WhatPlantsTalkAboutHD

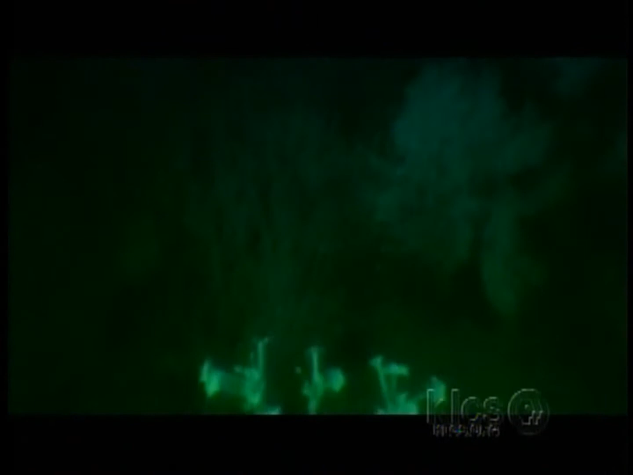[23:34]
Wild tobacco flowers bloom at dusk, the perfect draw for a nocturnal pollinator like the hawk moth.
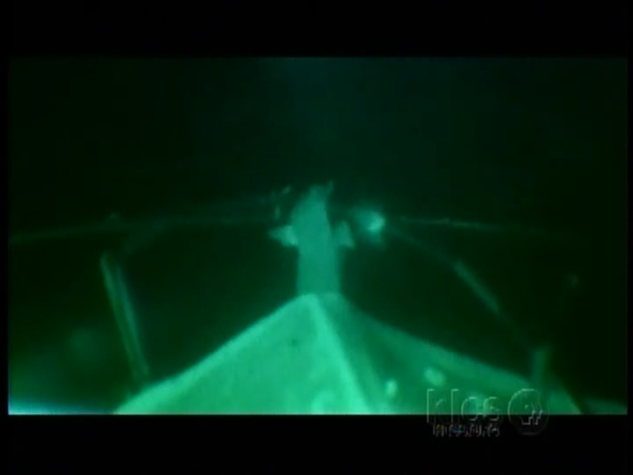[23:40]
As the moth sips nectar, it gathers pollen, spreading it from one plant to the next.
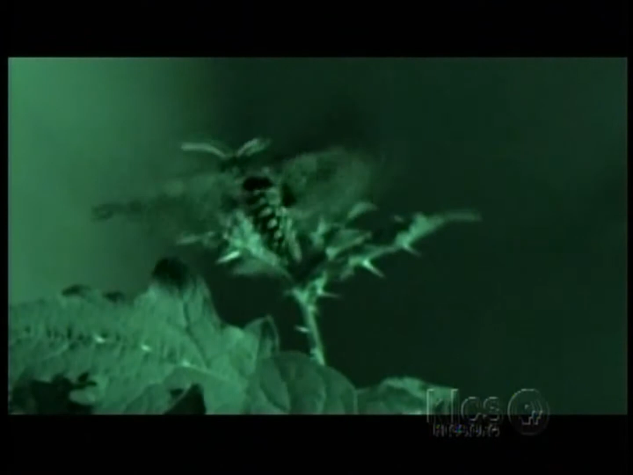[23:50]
But while the moth happily does the plant's sexual bidding, it has its own reproductive agenda.